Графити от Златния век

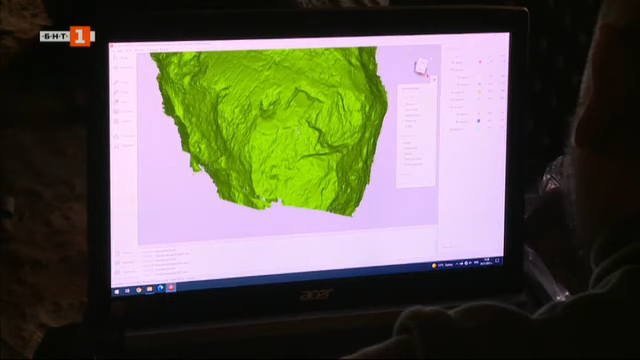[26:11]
Ето къде е. Което с фотоапарат и с окото не може да го биде. Ето тая част. Тук има нещо и като кръст.